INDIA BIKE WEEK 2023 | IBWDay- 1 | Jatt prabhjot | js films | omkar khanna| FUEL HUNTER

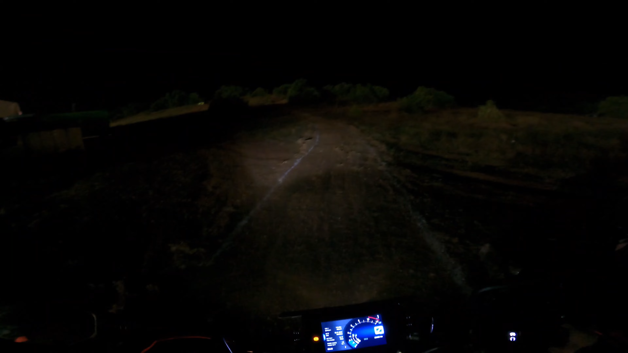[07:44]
जैसे ही हिल टॉप पे पहुंचते हैं हमको दिखता है रास्ता बहुत खराब रहता है, सो हम प्लान करते हैं एक आगे एक पीछे। सो रोहन रहता है आगे एंड मैं रहता हूँ पीछे।